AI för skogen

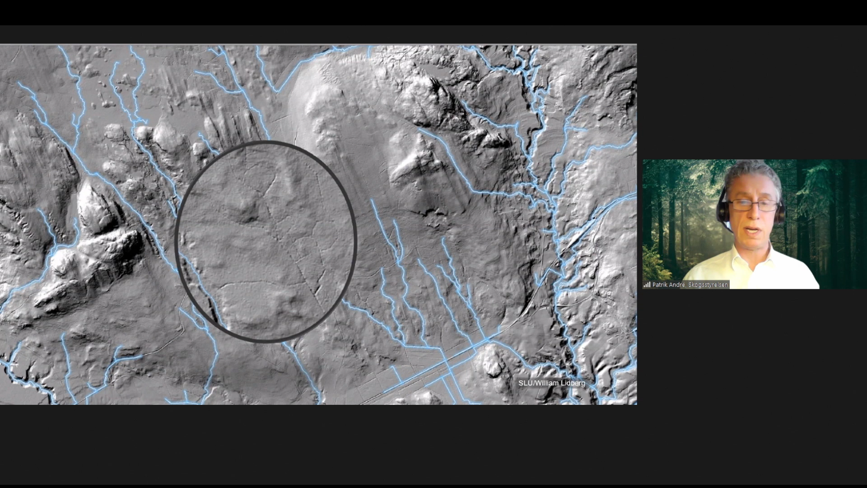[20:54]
Sådana här små som inte alls finns några kartor någonstans. Det är faktiskt så att kanske 70% va, utav alla vattendrag i Sverige inte har funnits i kartan.
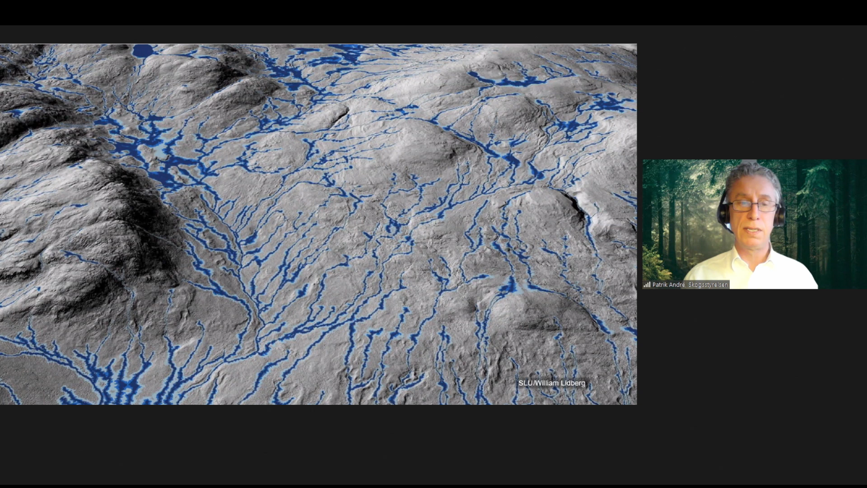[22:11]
Men det ger inte riktigt tillräckligt bra data. Utan här måste man in och använda olika typer av AI-lösningar.
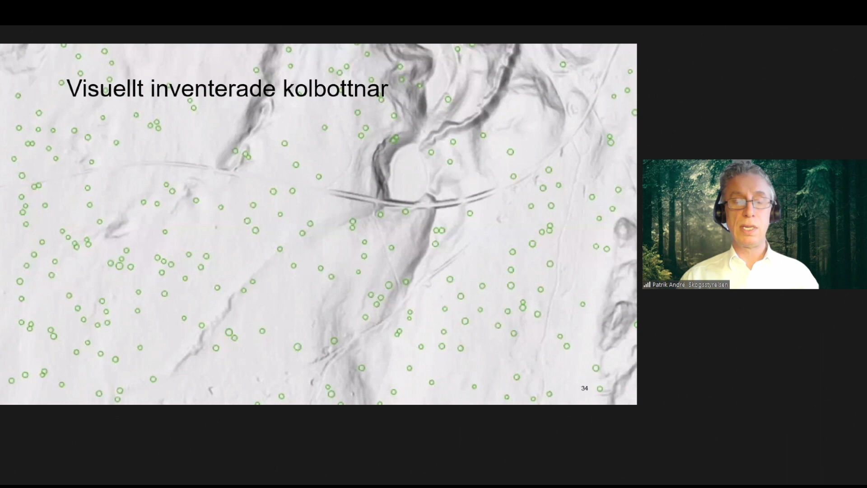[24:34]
Och tack vare det då så kan man då ge maskinen träningsdata genom att sätta sig helt enkelt, digga in de här, de som man ser. Och på så sätt träna då AI att lära sig att hitta igen de här över hela ytan. För det här är ju miljontals över landskapet som jag har förstås.